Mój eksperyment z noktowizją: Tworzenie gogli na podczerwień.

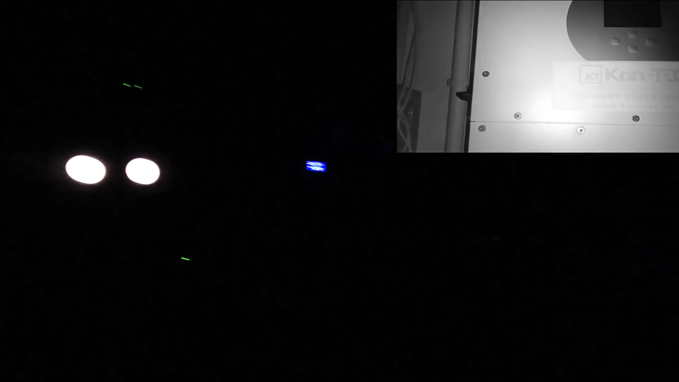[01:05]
Zobaczcie, jest trochę szaro jeszcze i mniej więcej tak to widać,
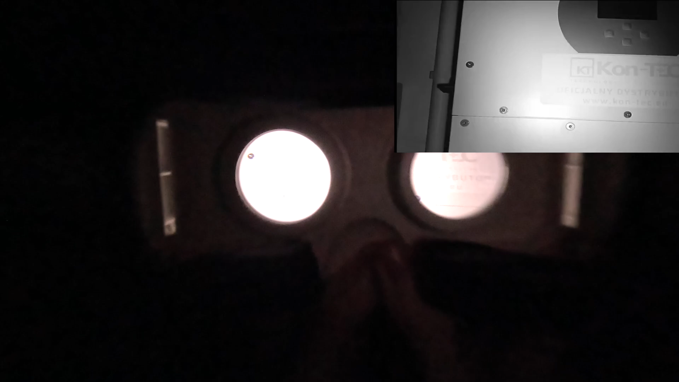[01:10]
ale zamykamy garaż, czyli naprawdę tu będzie ciemno. No, dobra, załóż to sobie już do oczu, jak chcesz.
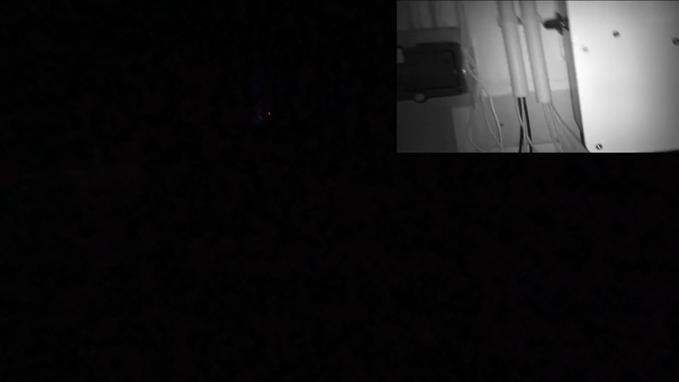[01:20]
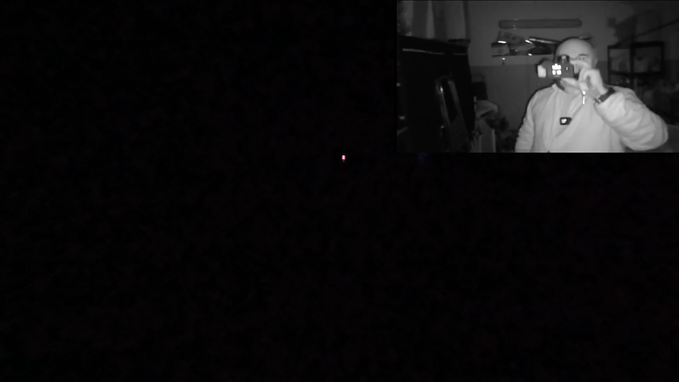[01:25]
I zobaczcie, ja pokazuję teraz Pawła, zrobię trochę inaczej, żeby się nie oślepić.
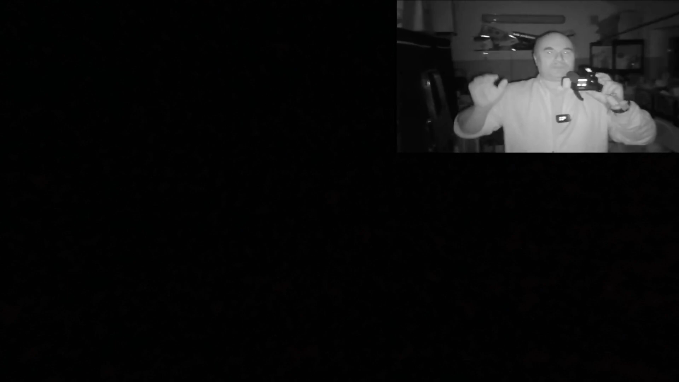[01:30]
Dobra, widzisz mnie, nie? Tak, widzę. Widzisz moje palce? Widzę. Dobra, ja zobaczcie, ja się odwrócę tyłem do Pawła i zapalę Wam żarówkę u siebie.
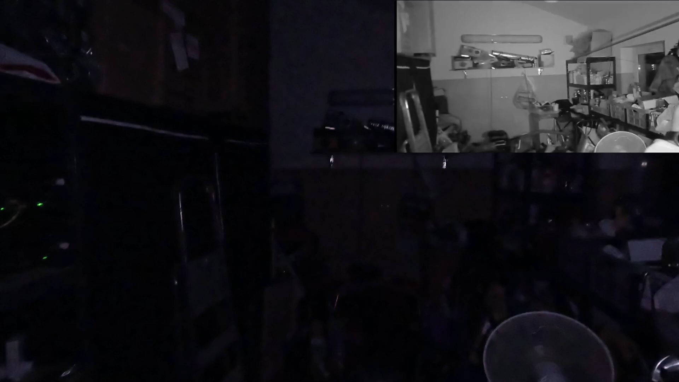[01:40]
Tak to widać, nie chcę go oślepiać. Gaszę żarówkę, gaszę żarówkę i zobaczcie.
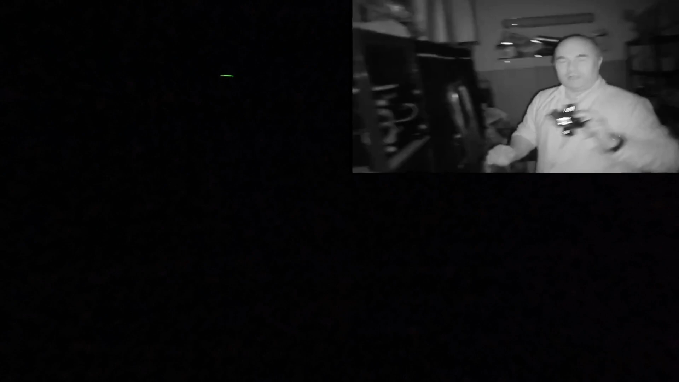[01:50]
Można normalnie, nie wiem, rowerem jechać, samochodem jechać, chodzić po górach, chodzić po lesie.
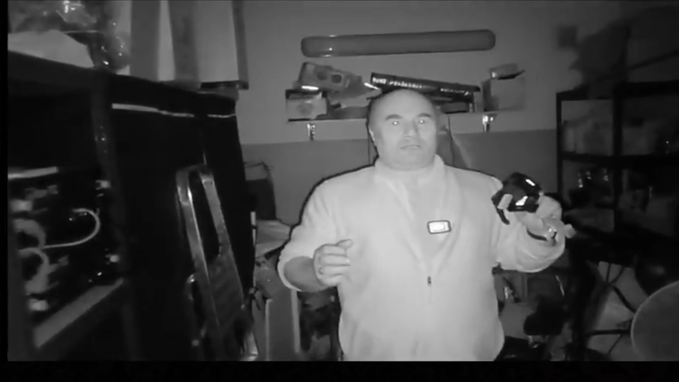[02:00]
I widzimy normalny obraz w tych goglach, goglach. Mamy za 900 zł, oprócz wielu, wielu rzeczy,
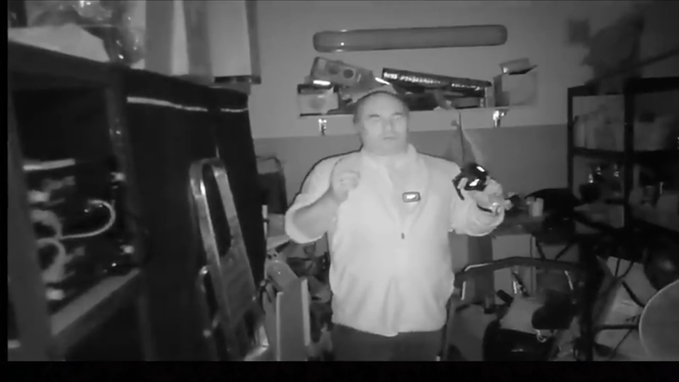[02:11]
to nie jest lekka komórka, ale ona ma 16,5 tysiąca miliampero godzin. Testowaliśmy to i prądu na ile starczy, jak myślisz, tydzień?
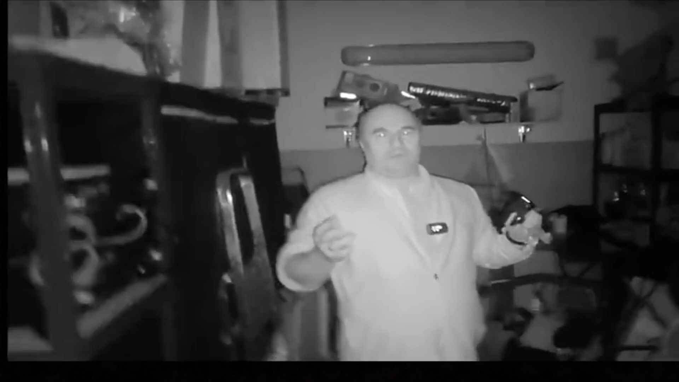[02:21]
Możliwe. Prawda? Mniej więcej, no, to jest smartfon, który jeszcze do końca tego tygodnia nie wytrzymałem, ale przez 24 godziny szedł YouTube non-stop na nim film? Tak. Tak, no to było testow... Na maksymalnej rozdzielczości ekranu. Ile? Aha, na maksymalnej rozdzielczości ekranu przez 24 godziny wystarczyło tej baterii. Mamy bardzo silną żarówkę w środku.
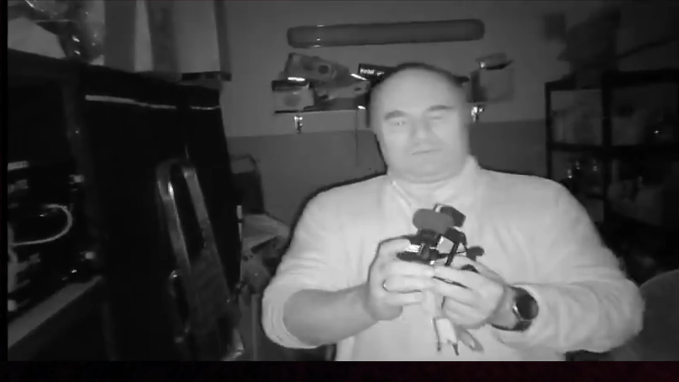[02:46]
Ja teraz tak do Was mówię, ale żebyście, nie wiem, widzieli mnie, o, w tej drugiej kamerze połączę obraz tu i tu.
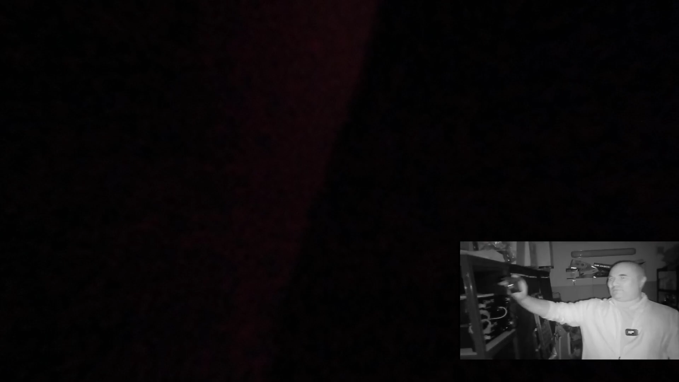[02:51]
To się pewnie nie da, bo to jest ciemno noc. Ale tak naprawdę zobaczcie, jaka to jest ciekawa technologia. Po prostu mamy urządzenie, które jest tak czułe na światło, że nawet w tym garażu, w zamknięte drzwi, ono ma dwa okna. Ale mimo to bardzo dobrze widać.
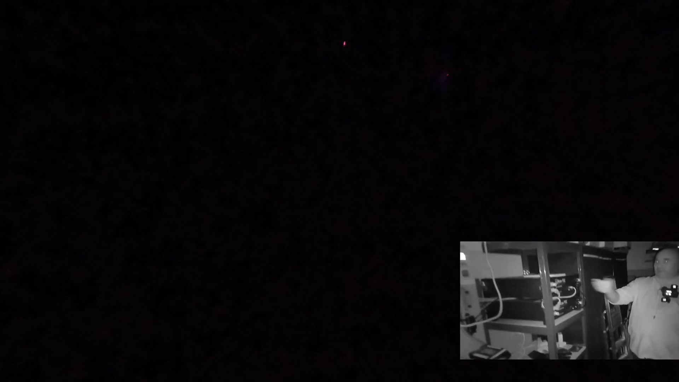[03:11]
Możemy tutaj, nie wiem, napisy zobaczyć na tych urządzeniach. Tak, widzę bez problemu. Prawda?